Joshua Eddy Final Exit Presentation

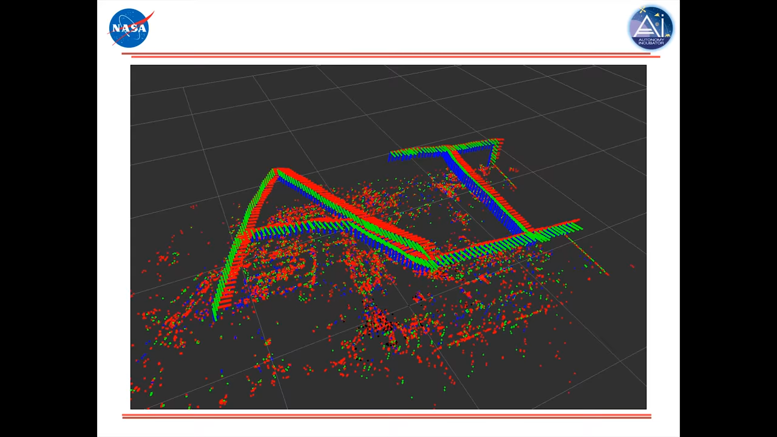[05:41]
So, this was performed in the largely clinical environment of our flight volume.